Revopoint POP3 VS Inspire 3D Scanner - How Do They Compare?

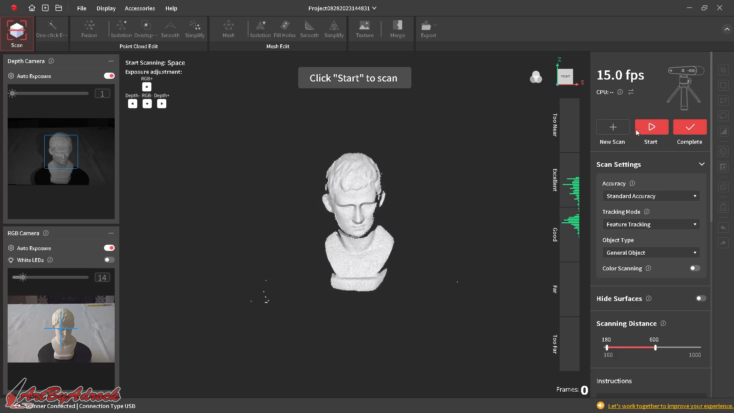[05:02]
position this so over here on the right i'm going to try and keep it in that excellent good position and right there looks about good so i'm just going to go ahead and click start and we'll scan this one so i'll do one full rotation and then i'll hit pause
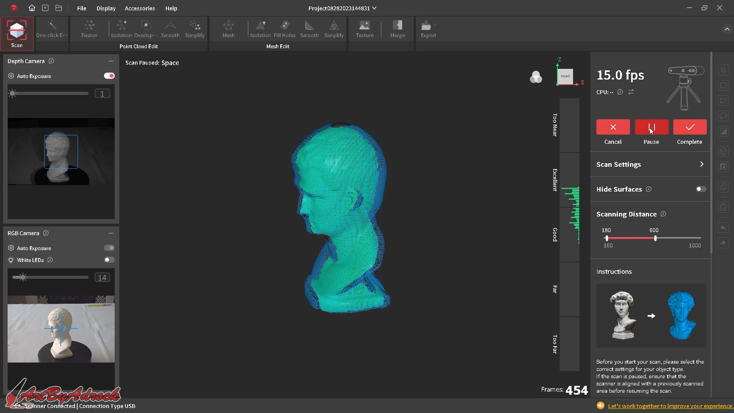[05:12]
so i'll rearrange this and we'll scan it one more time and we'll re-click start
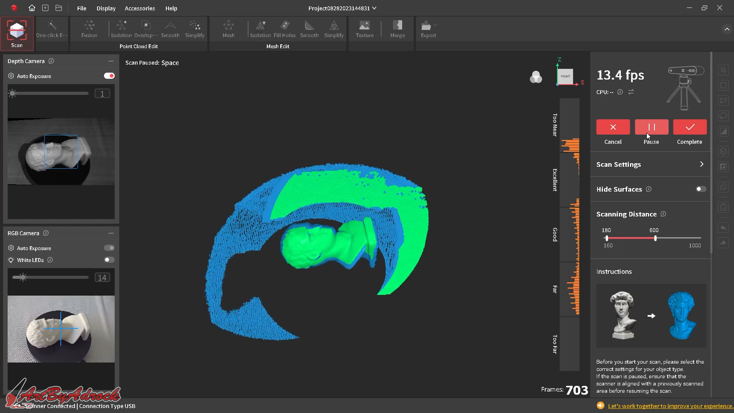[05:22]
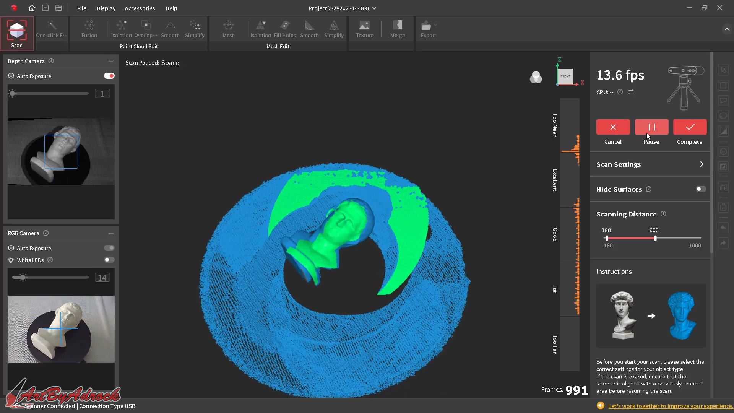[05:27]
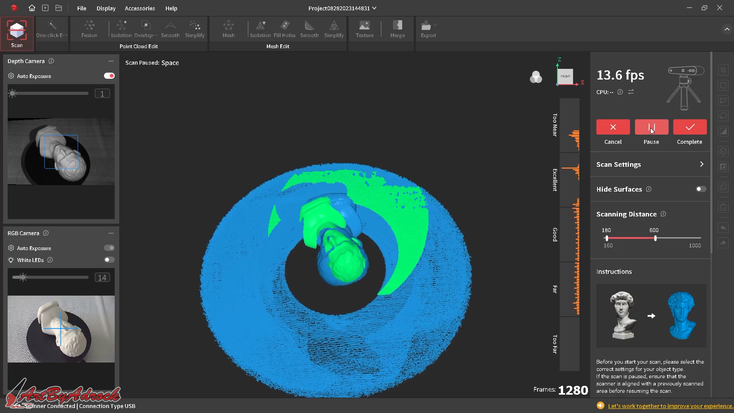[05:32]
and that seems good so i'll click pause we can take a look at it
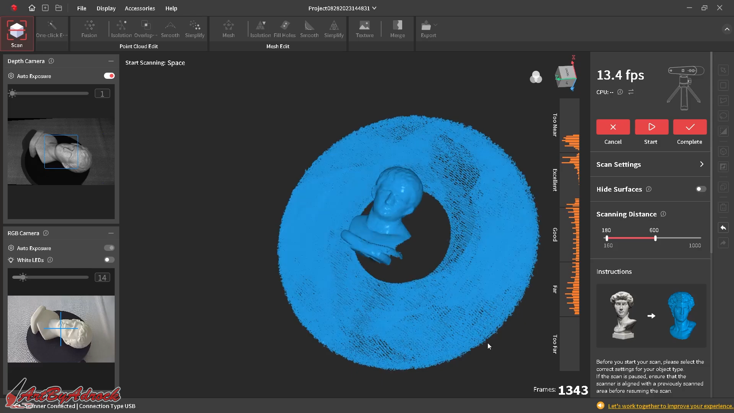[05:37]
and it does look a little goofy but i'm going to go
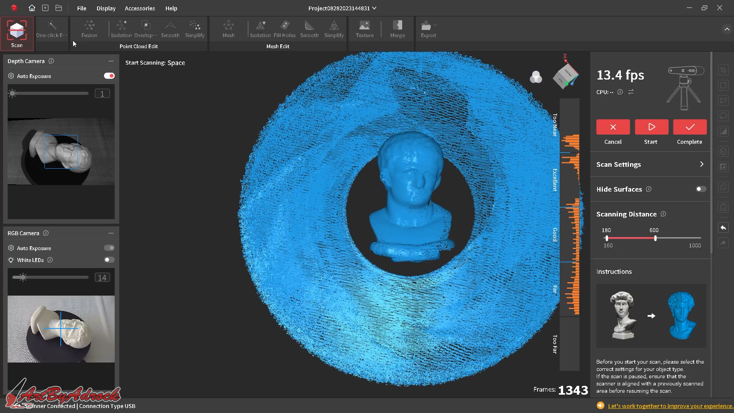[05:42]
ahead and click the one click editing we'll click complete and we'll see how this kind of fixes it so
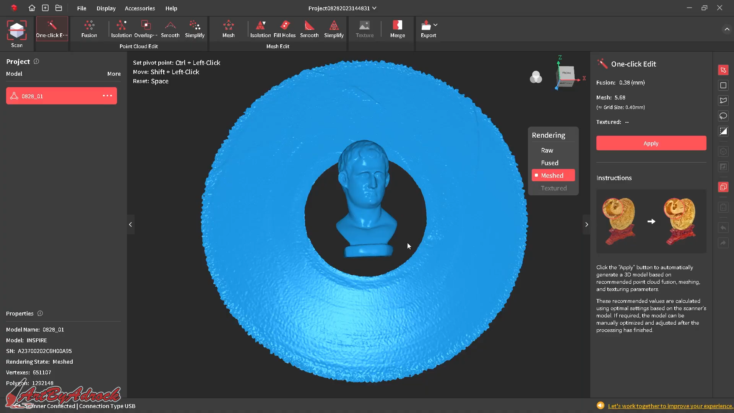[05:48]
that has finished on this one point click edit and taking a
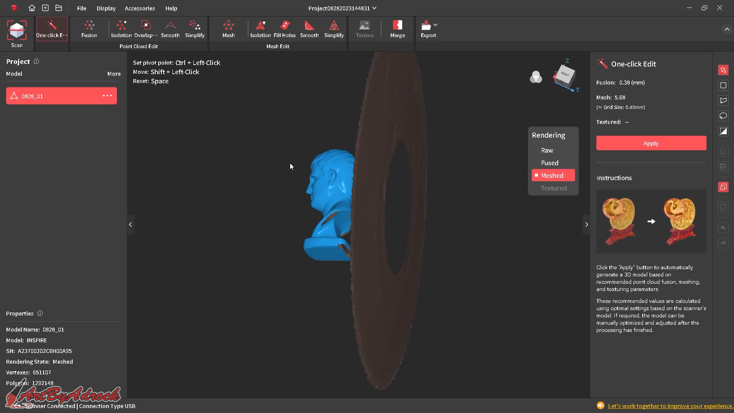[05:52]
look at this i think that looks really good now i did miss a few spots in here but i'm not too worried
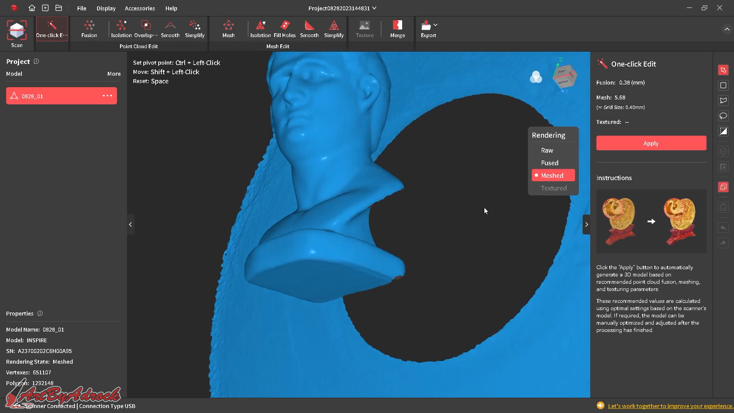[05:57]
about that as i was just doing this a quick quick scan and test just to see how it kind of comes
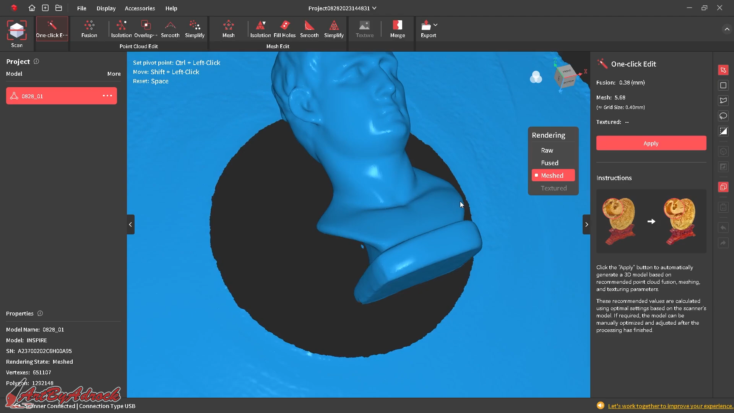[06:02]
out with the inspire first but i can go into fusion and into
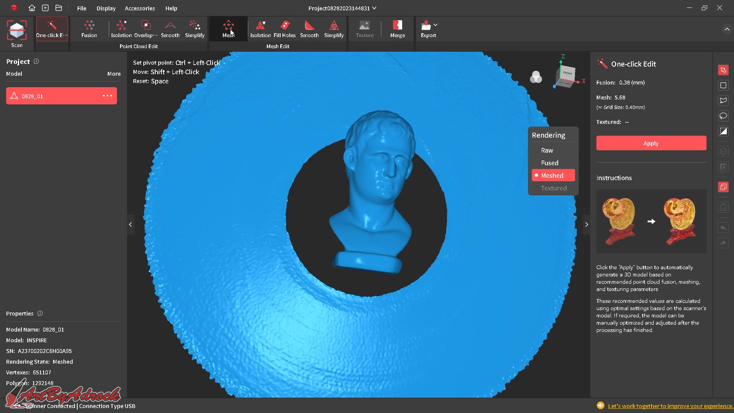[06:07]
mesh and i can remove all of these unwanted points i can highlight it
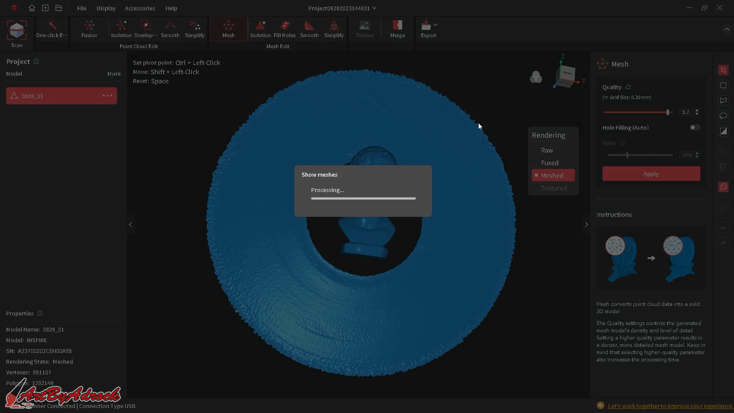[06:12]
delete it you get the idea i'm not going to go through the whole thing but i'm going to get
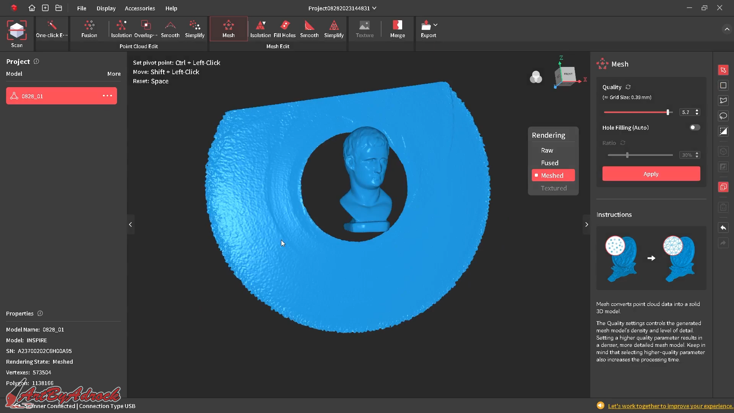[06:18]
the pop 3 hooked up now and we'll see how that scan compares and i'm actually
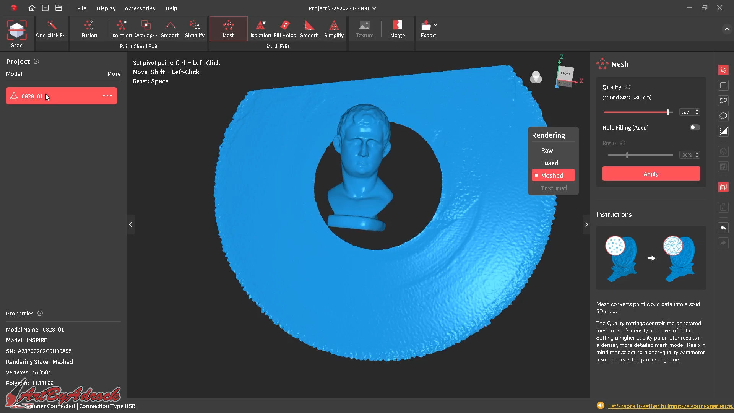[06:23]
going to rename this to inspire test one and the next one i'll rename to pop 3 test one so now i have the pop 3 connected and over here in the scan settings on the inspire i only had standard accuracy and high speed and i have high accuracy now with the pop 3 so i'm going to use the high accuracy i'll keep it on feature tracking and object type i'll keep it as general i'm not going to hide the surfaces just like the previous one on
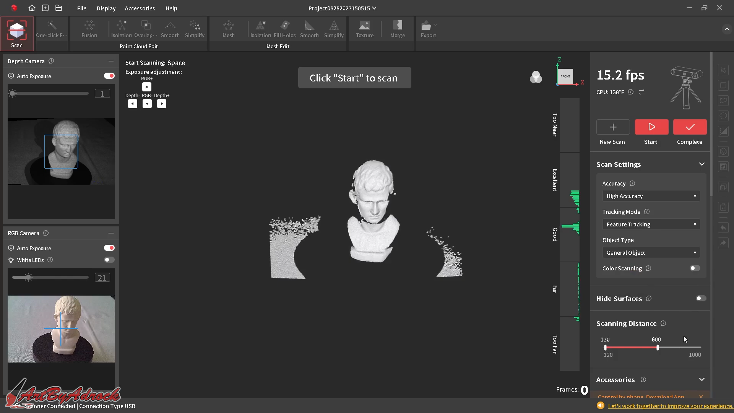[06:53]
the inspire and the scanning distance i will just remain the same as well so i have this all set up for the most part in excellent good range so i'll click start and
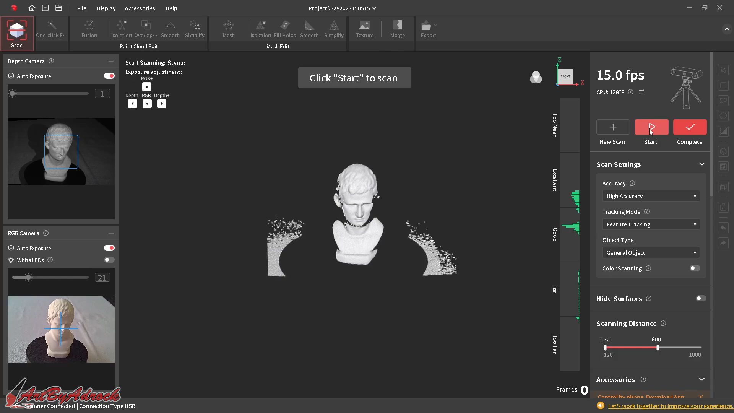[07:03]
we'll let this scan and do a full rotation so
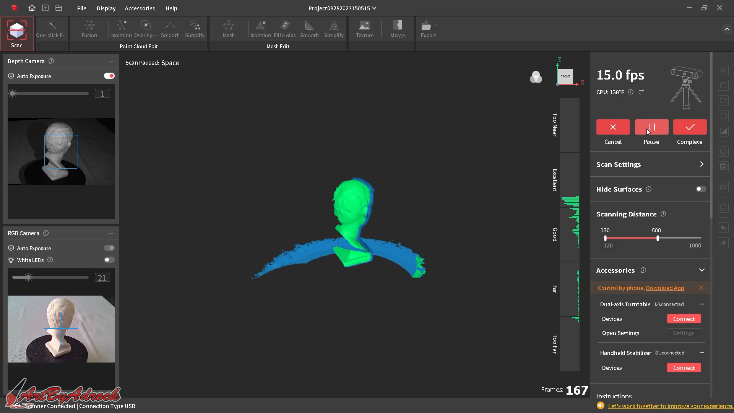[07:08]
it did the full rotation i'll hit pause and we're going to reposition this model again and we'll do one more scan all right i repositioned the model so i'll go ahead and click start
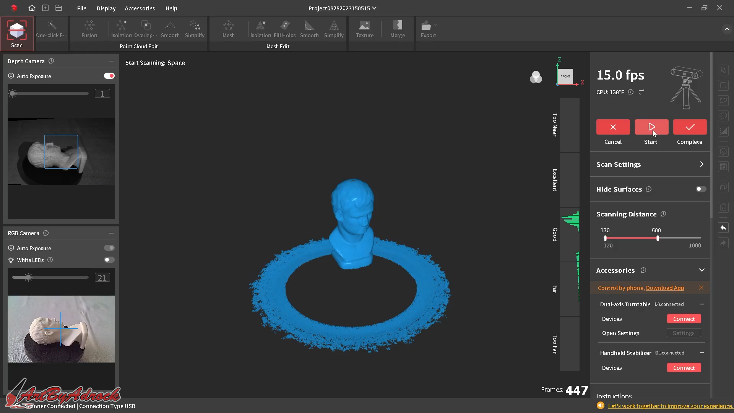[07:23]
and do one more full rotation
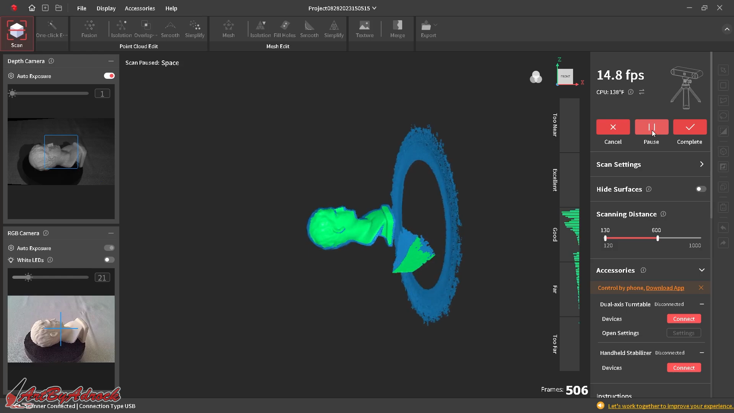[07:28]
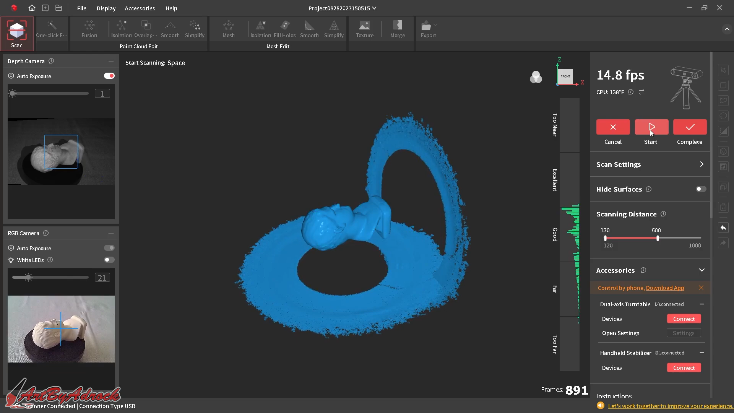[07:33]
and i'll click pause so just like previously with the inspire i'll
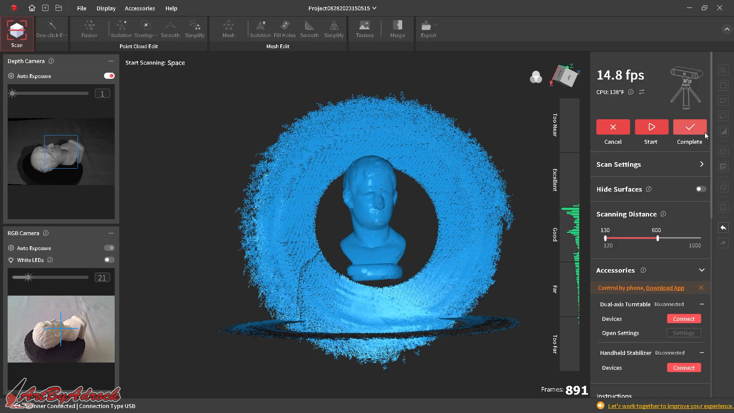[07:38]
click complete and then i'll click on one click edit
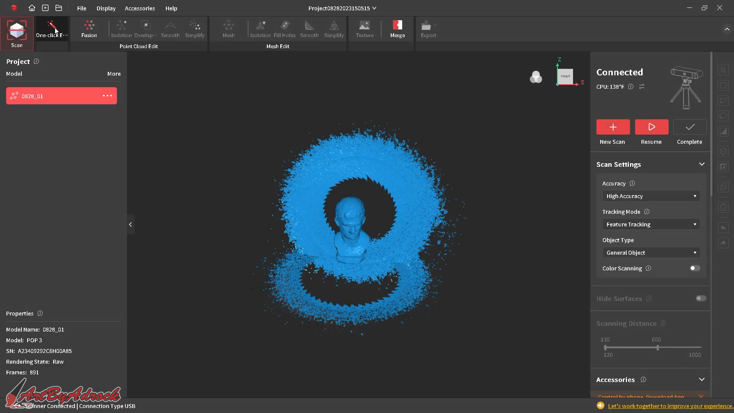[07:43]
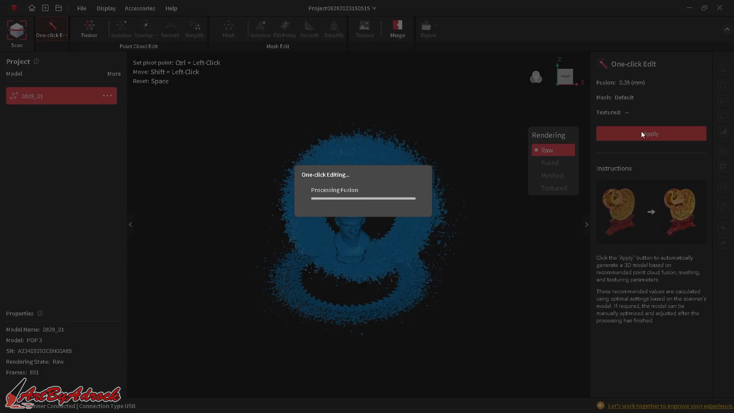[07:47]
and click apply so that is
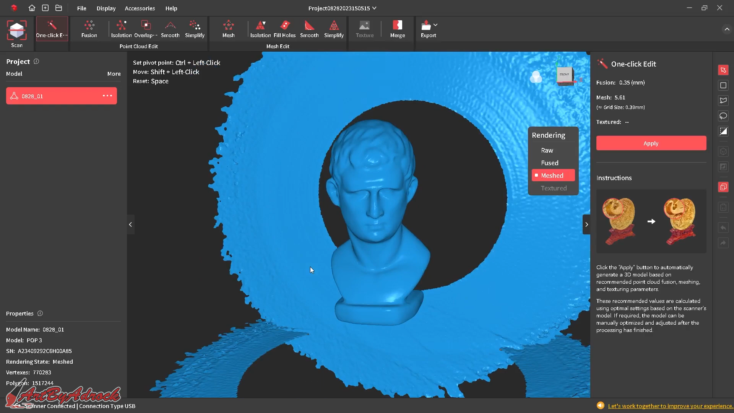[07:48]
complete and here you can see the final model and again i am missing a little hole
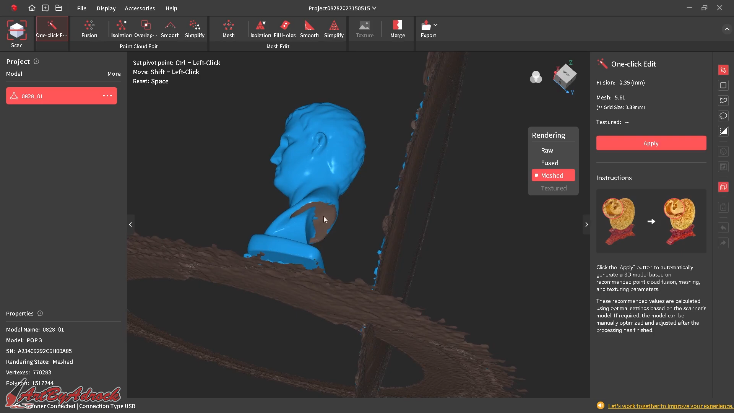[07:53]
in the bottom or in the back and kind of bottom too but i'm not too worried about that all i have to do is just rotate it again scan it again to get that other part but
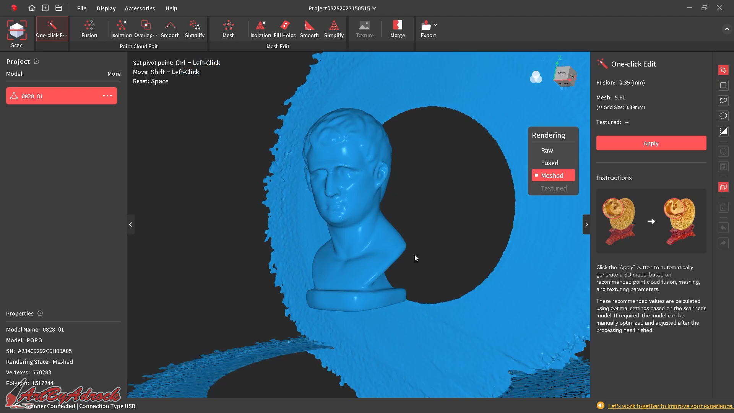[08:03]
i think that is looking really good again i can go into mesh and i can remove some of these points that are just not needed